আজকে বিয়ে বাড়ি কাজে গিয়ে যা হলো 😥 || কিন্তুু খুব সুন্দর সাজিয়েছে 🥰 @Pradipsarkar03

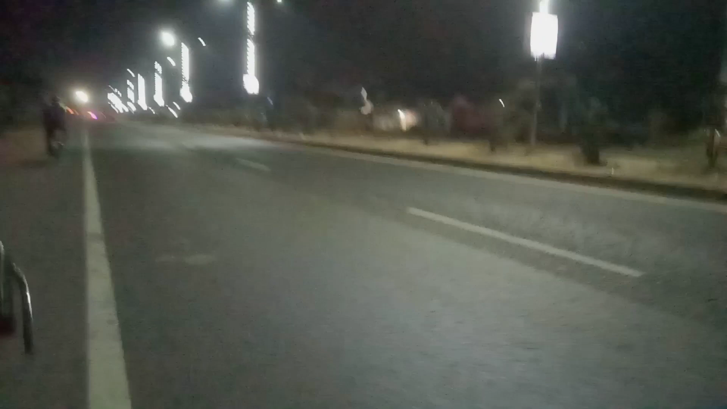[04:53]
এখন দেখতে পাচ্ছেন সাইড দিয়ে কত গাড়িঘোড়া যাচ্ছে, যাবে এখন এই সাইডে পেছনে আছে, ভয় লাগে অনেকটা, রাত তো এই সময়, যদি পেছন থেকে লরি আইসে মারে দেয় কেউ ঠেকানোর মতন কেউ নেই, কারণ ফুল ফাঁকা রাস্তা।